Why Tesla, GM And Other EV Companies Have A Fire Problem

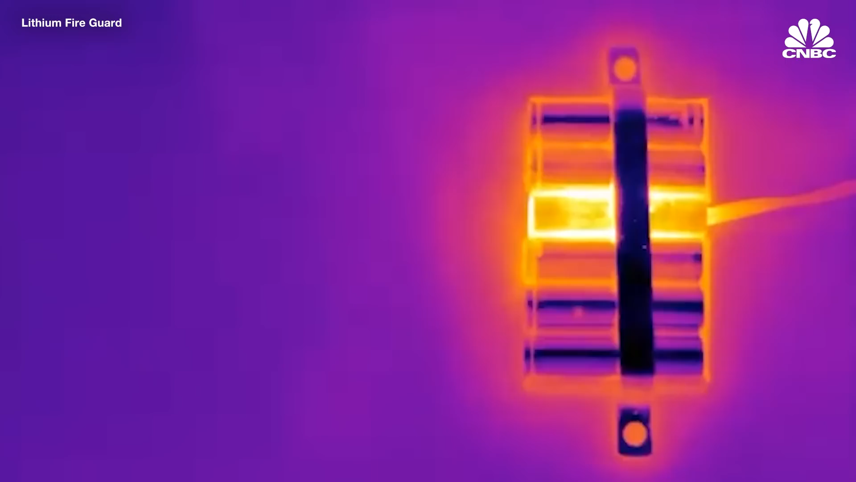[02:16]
And it could get into what's called a thermal runaway situation,
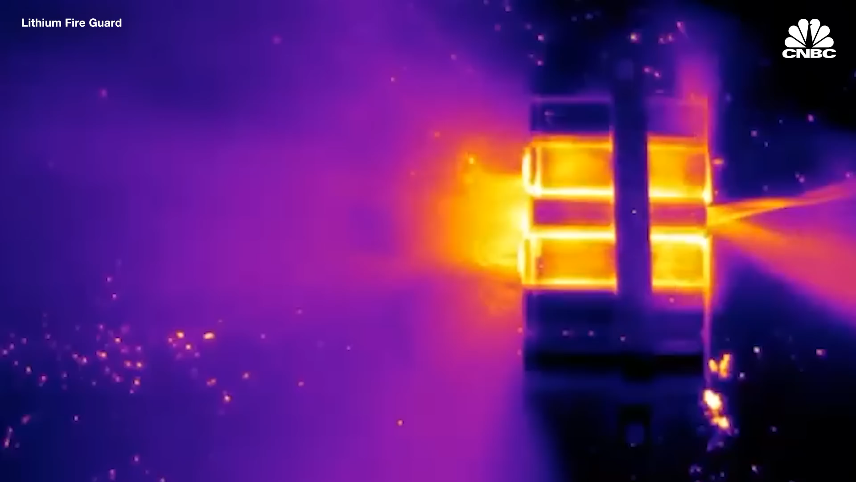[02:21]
where it just started boiling the liquid and it results in a fire.